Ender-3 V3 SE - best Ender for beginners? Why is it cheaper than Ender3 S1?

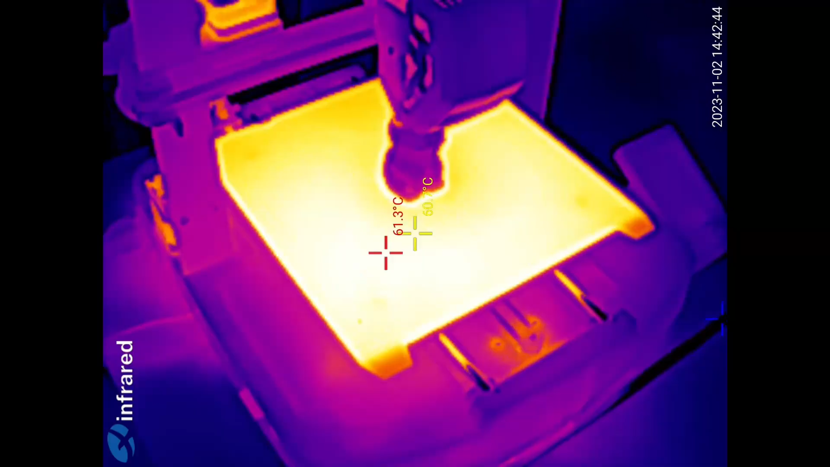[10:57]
And I also checked the bed heating.
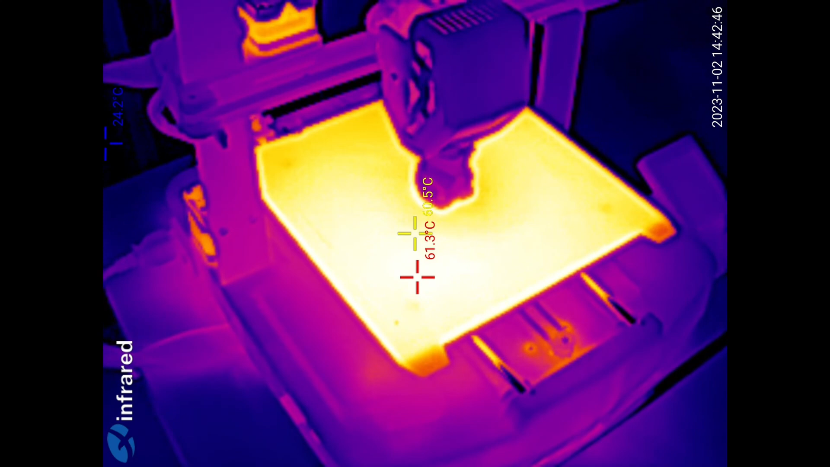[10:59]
And it is very equal. So I mentioned that there is a thermal insulation from the bottom, but there is a margin of 40 millimeters approximately.
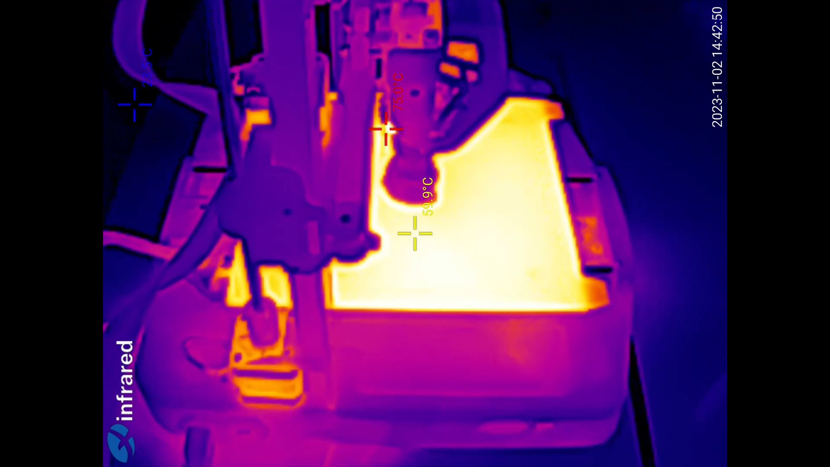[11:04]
But the heating is quite equal.